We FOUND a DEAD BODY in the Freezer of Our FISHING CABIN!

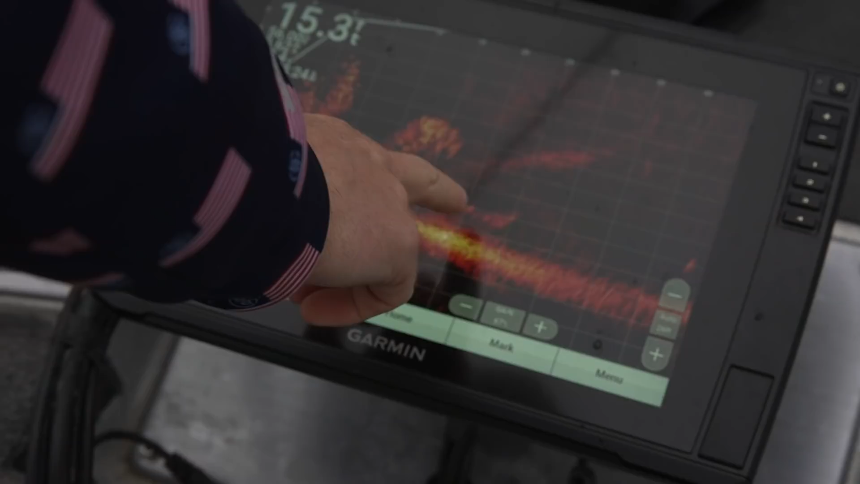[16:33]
right now see that see that bass just hanging behind the shad there so